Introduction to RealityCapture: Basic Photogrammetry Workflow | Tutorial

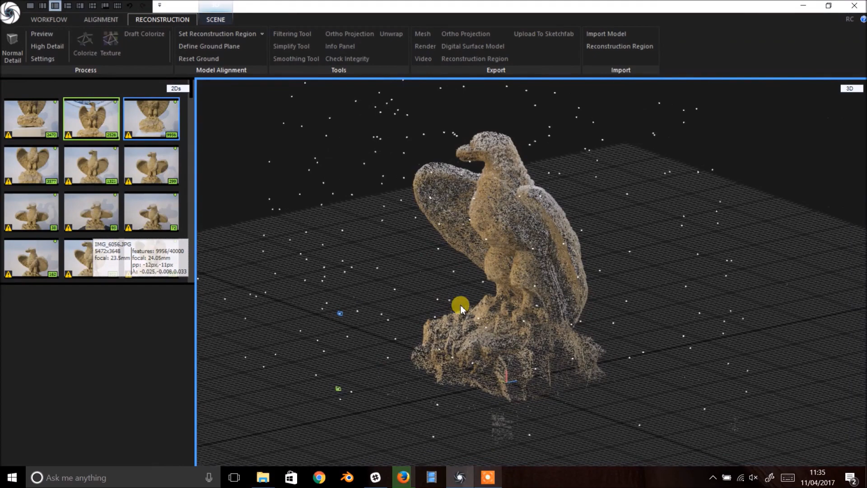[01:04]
You can use left click to pan and right click to rotate in this view. You can change the view setting under the Scene tab, as well as centre the view on your current selection. Next we move to the Reconstruction tab to set the reconstruction region. Click Set Reconstruction Region.
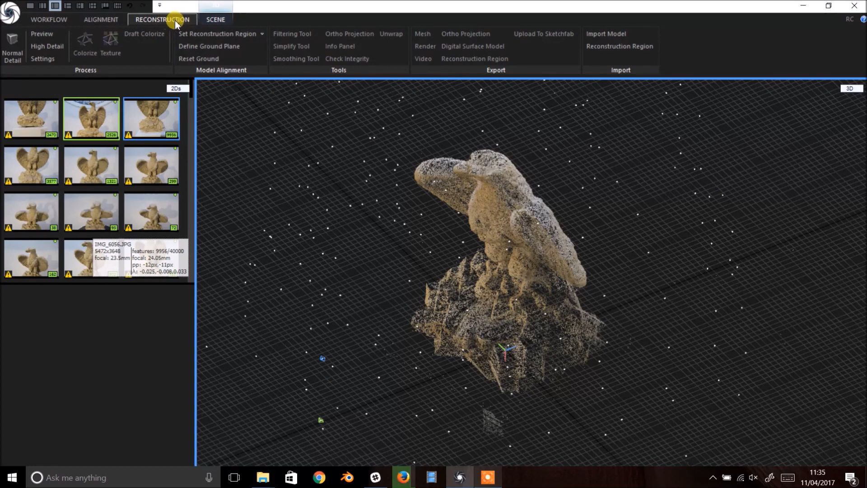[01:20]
Then click and drag out a rectangle onto the ground plane. Clicking a second time lets you pull out the plane into a 3D volume.
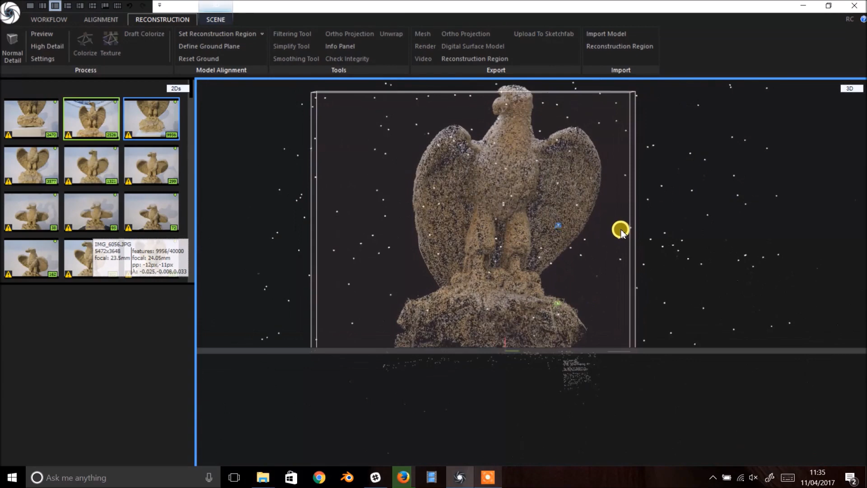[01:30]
Next make any adjustments to the reconstruction region by rotating the viewport and using the widgets to make sure all of your subject,
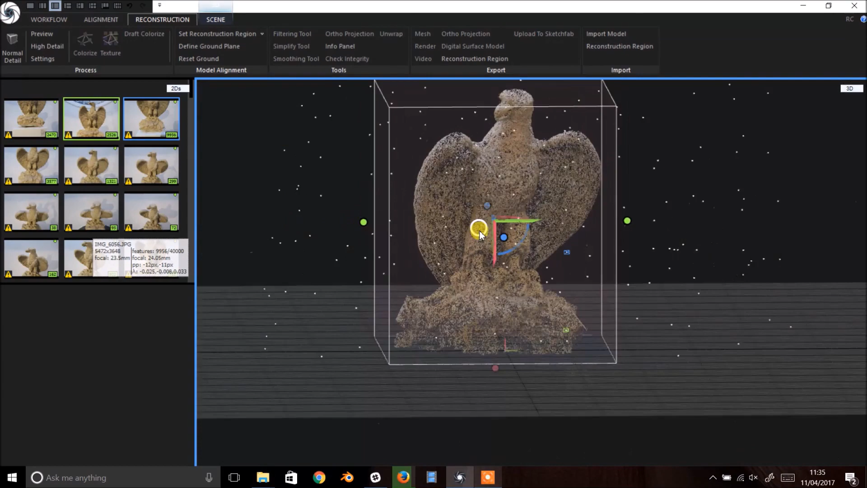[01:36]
and only your subject, are inside the region.
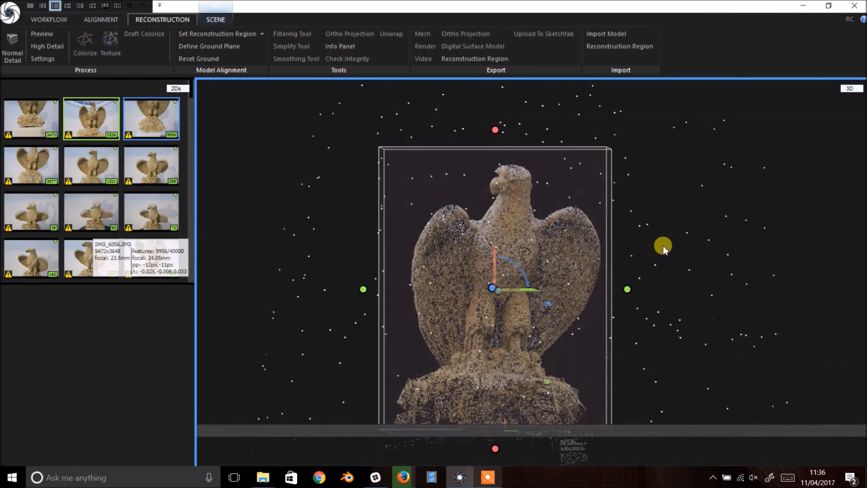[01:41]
This prevents RealityCapture from wasting time reconstructing 3D that we don't want.
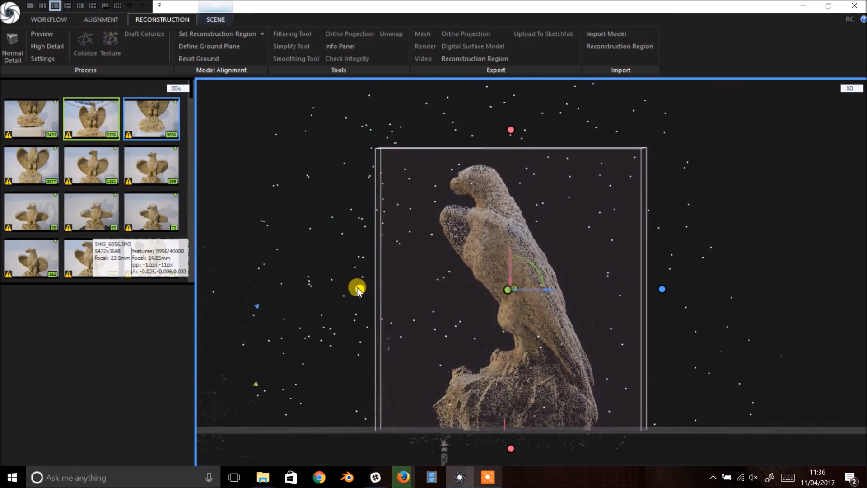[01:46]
Once you're happy with that, head to the top left where you can select the level of processing you require.